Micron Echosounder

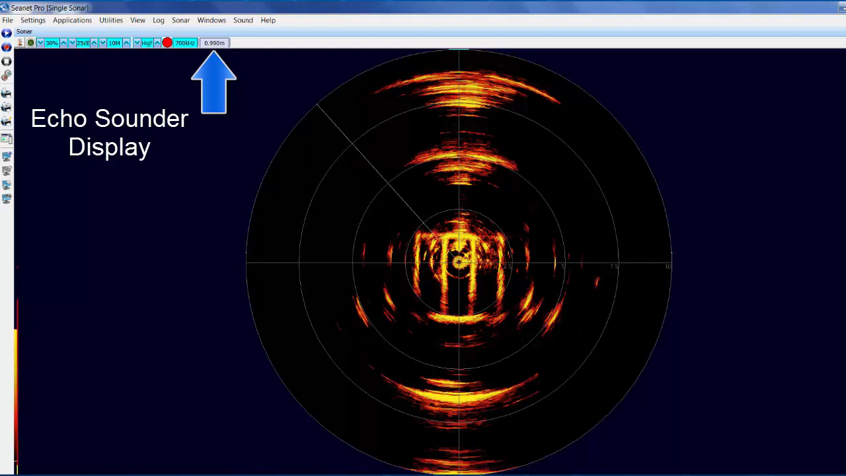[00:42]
There is also an additional analog output that should be scaled between 5 and 10 volts. These options are selectable via software interface.